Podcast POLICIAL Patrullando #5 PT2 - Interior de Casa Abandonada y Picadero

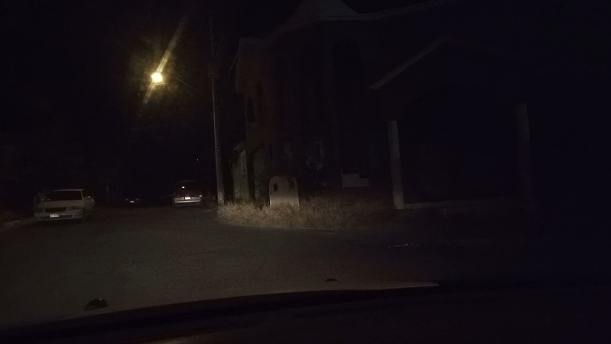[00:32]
bueno la casa abandonada en cuestión es la que pueden ver aquí a la bueno en frente suyo, no está ni tan a la derecha, está en frente suyo así que vamos a ver que hay en el interior de hecho me los voy a traer conmigo